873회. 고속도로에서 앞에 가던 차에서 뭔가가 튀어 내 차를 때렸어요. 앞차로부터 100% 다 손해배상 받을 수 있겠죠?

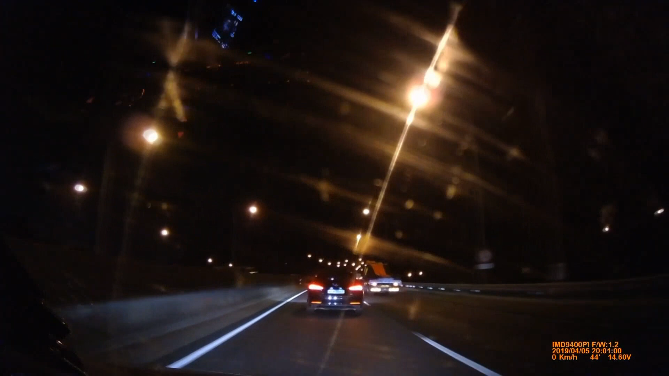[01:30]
이건 20m도 안 되네요, 지금은. 이렇게 가는데... 아이쿠! 어허! 다시 한 번요. 앞에 차랑 지금 여기 공간과 차선 합치면 20m입니다. 이거 하나 겨우 되죠? 그래서 20m 조금 더 되는 상태예요, 지금.
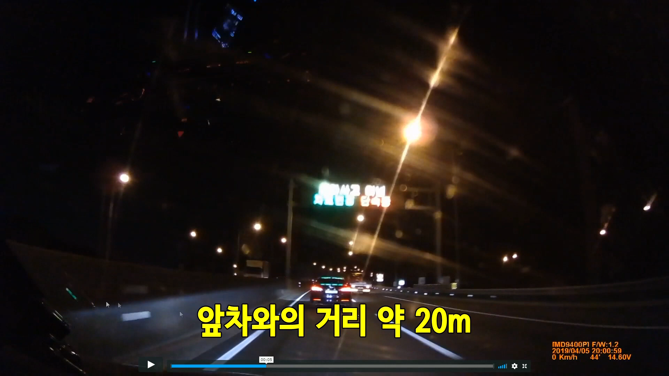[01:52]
아예 20m밖에 안 되겠네요. 이 차가 여기 있으니까, 중간에 있으니까. 여기 내 차는 조금 더 뒤에 있죠? 한 20여 m 이렇게 가면 안 되죠. 앞차가 갑자기 멈추면 못 피합니다. 이렇게 가는데, 가는데... 더 갖고 와줬어요, 더 갖고 와줬어요? 저 그냥 가면 괜찮은데 가는데... 아이고... 이번 사고. 튀는 거 보이죠?